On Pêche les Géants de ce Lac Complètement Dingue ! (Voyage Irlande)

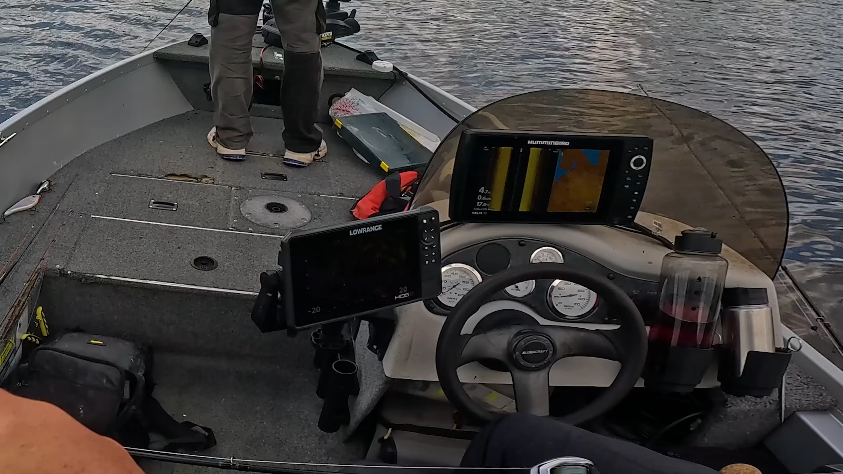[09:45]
Il y a un leurre qui lui passe à côté, il va dessus. Je sais pas c'est lequel. What? Ouais, oh. Il follow. C'était sur moi, j'ai pris une tape.